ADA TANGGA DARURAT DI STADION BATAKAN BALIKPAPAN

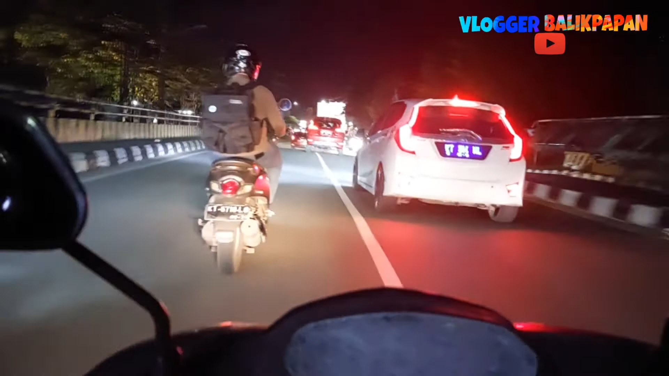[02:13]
lah ya tapi ini tidak macet tidak ada hentian di jalan Mula Warman ini menuju ke arah Stadion Batakan jadi masyarakat Balikpapan
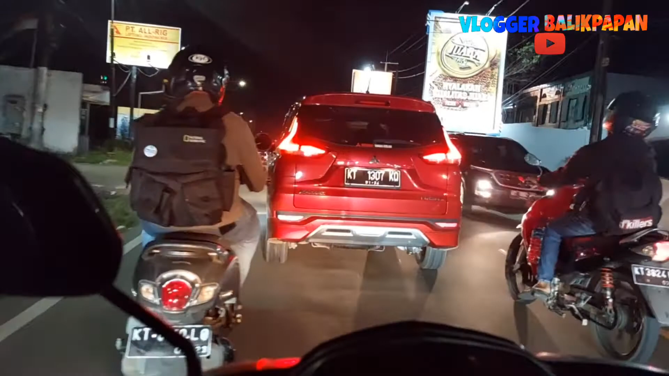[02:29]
ketika akan melakukan kegiatan
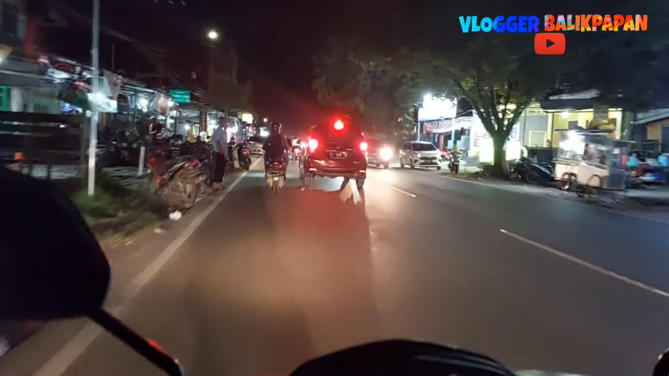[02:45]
tentunya harus
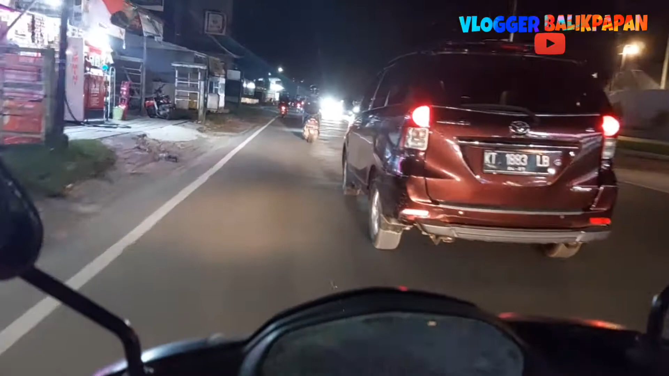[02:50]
selalu mengambil momentum agar tidak terjebak kemacetan karena jalan ini acak kali macet karena untuk menuju ke Stadion Batakan ya hanya menggunakan jalur ini saja tidak ada jalur alternatif lain ya sebagai pemecah kemacetan itu sudah seringkali terjadi kemacetan
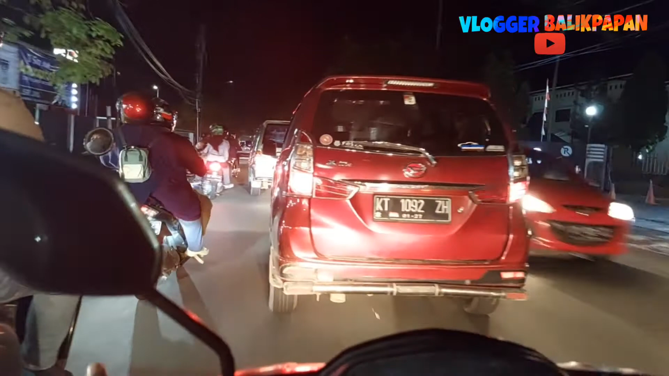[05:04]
kemarin belum lama waktu pertandingan Persiba Balikpapan melawan Kauteng Putra itu asli macet total macet dan ketika pertandingan ketika pertandingan ataupun kegiatan event itu selesai katakanlah katakanlah jam 11 atau jam 12 malam alamat keluar dari stadion itu bisa jam 1 atau jam 2
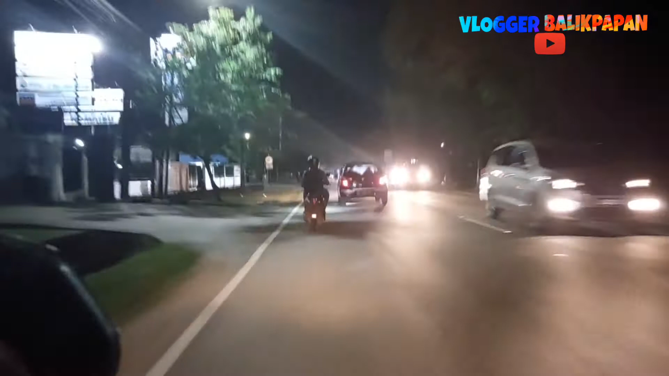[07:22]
wilayah Balikpapan Timur tuh bisa dilihat tuh perusahaan-perusahaan besar semua jadi memang ya harus perlu entah itu kelebaran jalan atau pembuatan jalan alternatif itu harus mau tidak mau harus diupayakan harus direalisasikan agar tidak terjebak kemacetan
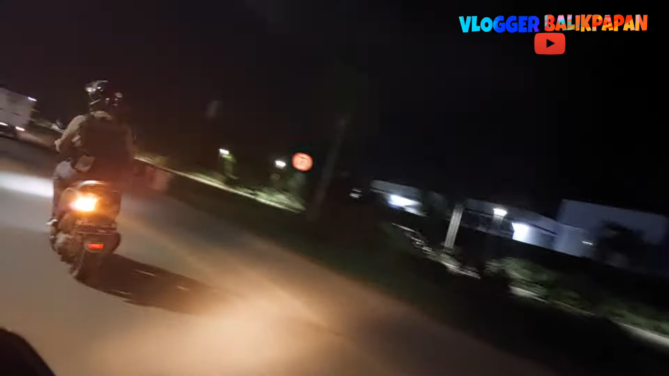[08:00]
nah kalau tidak ada kegiatan ini puluh senyum kalau jalan lewat sini sepi tapi ketika konser kemarin ini penuh dari sepanjangnya penuh semua mobil berjejeran kan padahal stadionnya jauh di sana mungkin jarak eh mungkin ya sekitar 300 sampai 500 meter penuh mobil semua
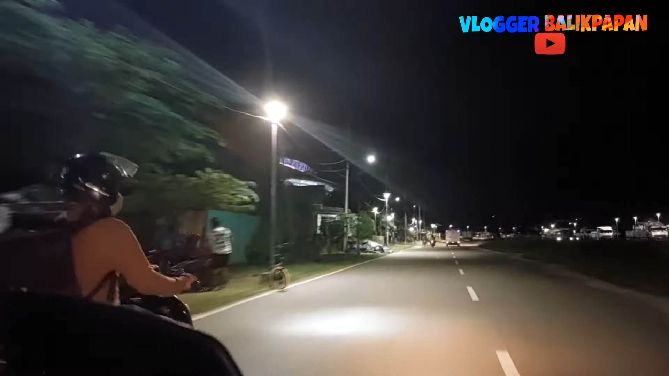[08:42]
tuh lampunya ya stadion termegah ini di Kalimantan Timur salah satunya stadion Batakan yang bisa menampung 40 ribu penonton